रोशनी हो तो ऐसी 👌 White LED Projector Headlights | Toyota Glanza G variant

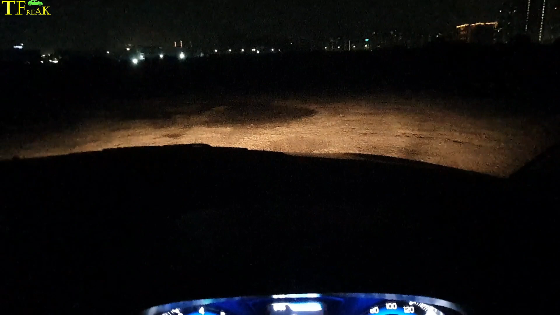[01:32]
को मिलता है और अगर आप थोड़ा सा आगे होंगे तो आपको रोड की और clearly थोड़ा सा दिखाई देगा
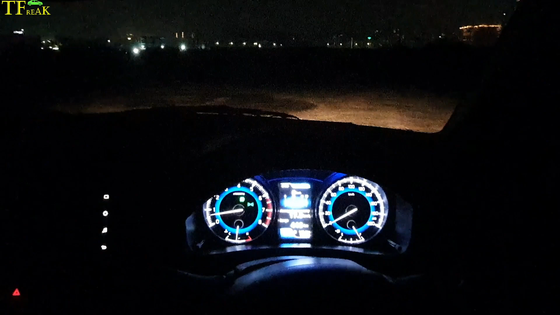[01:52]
पीछे की और से visibility केवल fog lamp on करने पे कम ही रहती है अब मैं आपको इसकी low beam on करके दिखाता हूँ तो ये है इसका LED setup की low beam जो की यहां पर आप देख सकते हैं तो driver seat पर आगर आप बैठे हुए तो आपको इतनी visibility यहां से देखने को मिलेगी और
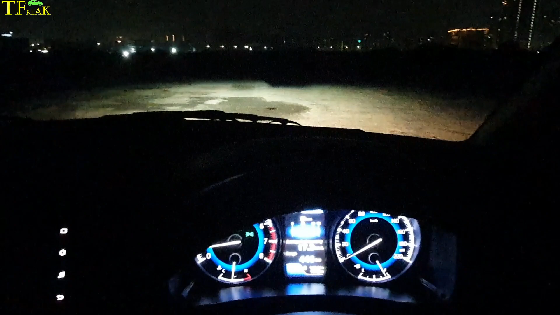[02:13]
अभी फिलाल इसको मैंने एकदम lowest mode पे करा हुआ है अब धीरे धीरे मैं इसकी low beam को उपर की और बढ़ाता हूँ एक एक करके और आपको दिखाता हूँ कि low beam की highest range आपको कहां तक देखने को मिलती है तो यह है इसका पहला level और
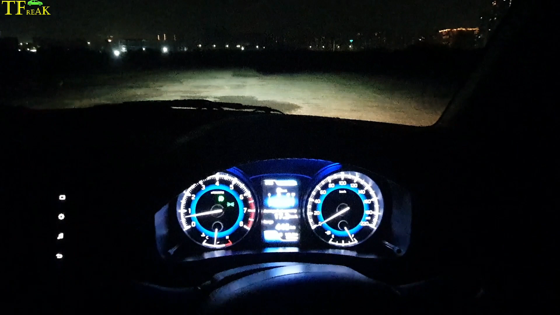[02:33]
यह है इसका दूसरा यहां
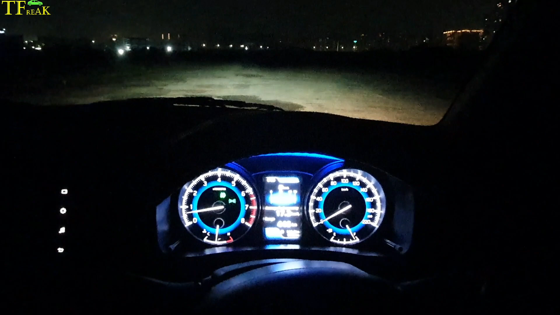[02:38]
तक गया third और यह हो गया fourth तो fourth
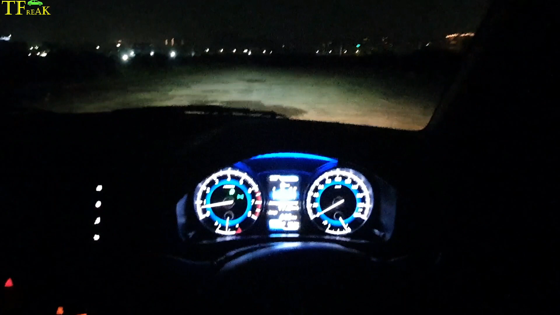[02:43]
level तक आपको यहां पर इतनी visibility देखने को मिलती है Toyota Glanza के अंदर जो की काफी ठीक ठाक है
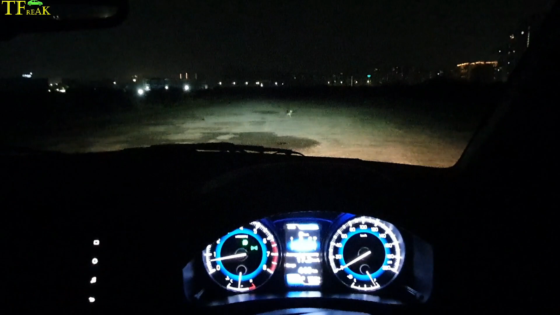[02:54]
एक अच्छी light आपको देखने को मिलती है LED setup के साथ और यहां पर आप देख सकते हैं वहां पर आपको एक bird भी दिखाई देरी होगी जो की clearly visible हो रही है इसके LED setup में अब मैं आपको इसकी high beam दिखाता हूँ कि कैसी लगती है वह कहां तक आपको देखने को मिलती है
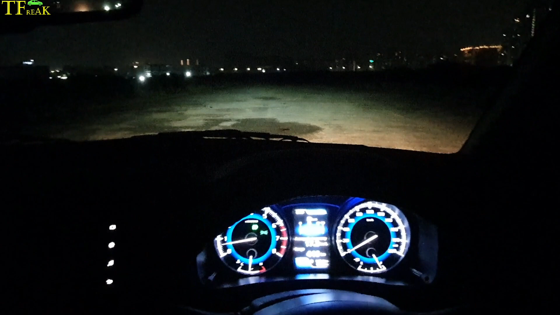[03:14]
तो एक बार इसके high beam on करते हैं तो यह है इसकी overall high beam जो आप देख सकते हैं और इतना आपको visibility देखने को मिलती है इस Toyota Glanza के LED setup में
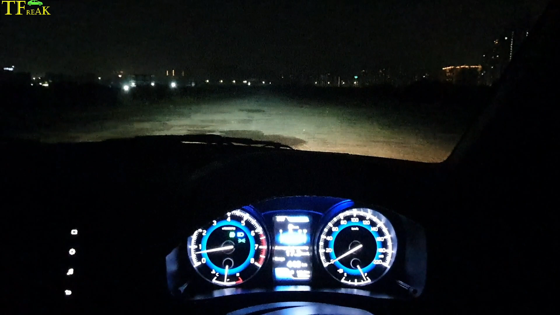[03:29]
यह pillar के side से अगर आप देखेंगे तो आपको इतनी visibility मिलती है और indicator देने पर
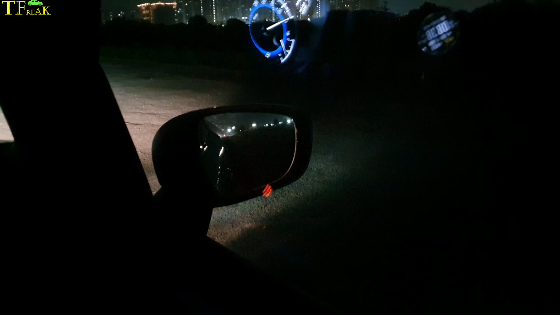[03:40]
इतनी रोशनी आपको road पे नजर आती है बट यह है कि ठीक ठाक अच्छी खासी visibility है LED setup होने का यही फायदा रहता है तो अब एक बार मैं आपको drive भी करके दिखाता हूँ क्योंकि यहां तो पूरा completely अंधेरा है तो आपको उतना कुछ खास अंदाजा लग नहीं रहा होगा एक बार जाड़ियों में भी आप देखिए कि आपको कितना दिखाई दे रहा है कि देखिए इस हिसाब से आपको visibility देखने को मिलती है जो कि low beam में है फिलाल अभी और
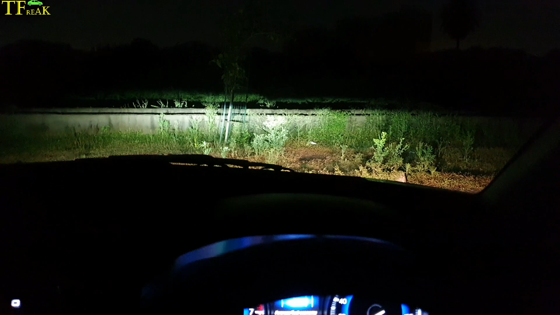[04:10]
काफी अच्छी visibility है bright है काफी ज्यादा halogen से तो better ही रहती है तो यह देखिए आपको इतनी visibility देखने को मिलती है
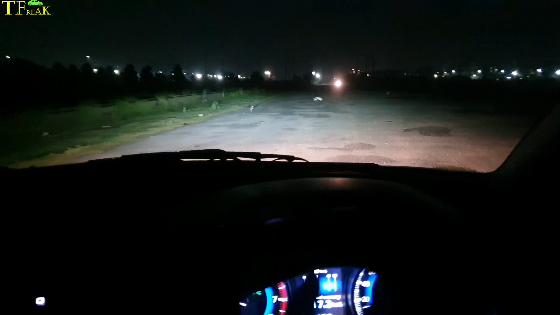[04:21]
अब एक बार मैं इसको roads पे ले जाता हूँ जहाँ पर traffic में आप देखिएगा कि आपको कितनी visibility मिलेगी और एक बार high beam on करें तो इतना आपको high beam देखने को मिलता है जो कि मेरे इसाब से sufficient है और काफी अच्छी खासी रोशनी आपको देखने को मिल जाती है तो एक बार चलते हैं traffic में और वहाँ पे मैं आपको चलके दिखाता हूँ
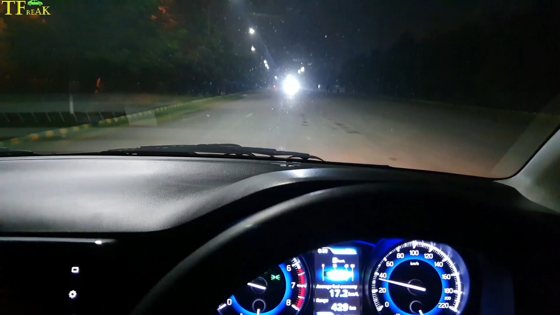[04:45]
तो यहाँ पर आप देख सकते हैं सामने से गाड़ी आ रही हाई बीम पे और कितना जादा शाप है उसका शायद यह फोड एंडेवर है
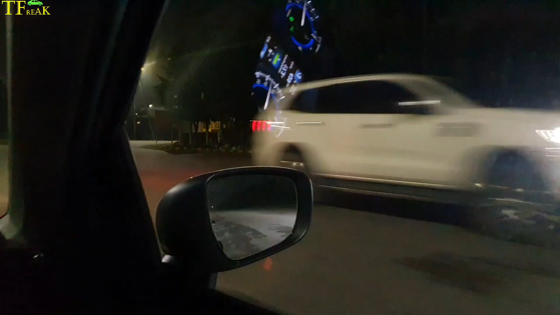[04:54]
तो हाँ फोड एंडेवर थी काफी bright white headlights सी इसकी अब इसको अगर high beam पे करूँगा तो शायद सामने वाले को भी इतनी ही bright लगेगी आपको कोई दिक्कत रहती है या नहीं रहती overall visibility गाड़ी की यार बहुत सही है कोई दिक्कत नहीं है आपको रात वगेरा को या highway वगेरा में
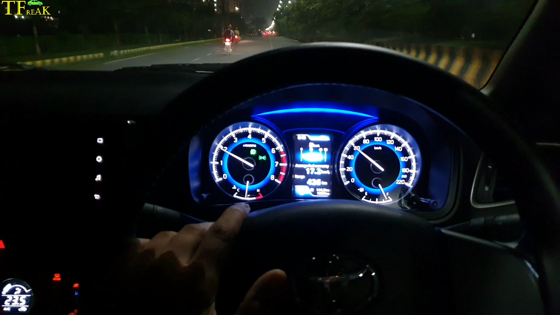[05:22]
चलाने में दिक्कत नहीं आएगी LED setup का यही फायदा रहता है
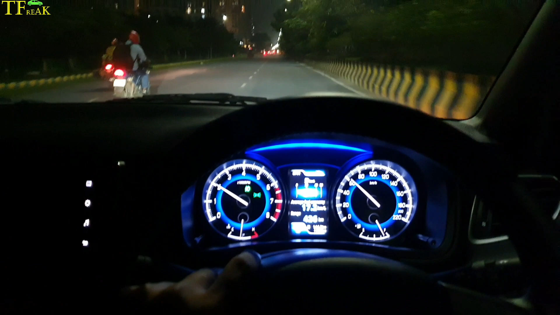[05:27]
तो यह low beam है एक बार मैं आपको dipper करके दिखाता हूँ तो देखिए इतना यहाँ पर आपको देखने को मिलती है रोशनी जो की मेरे साब से काफी enough है
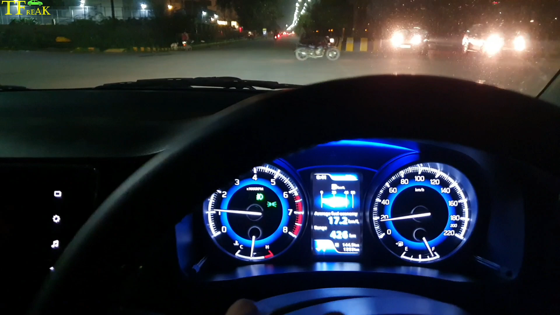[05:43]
तो guys यह थी मेरी overall video यार on the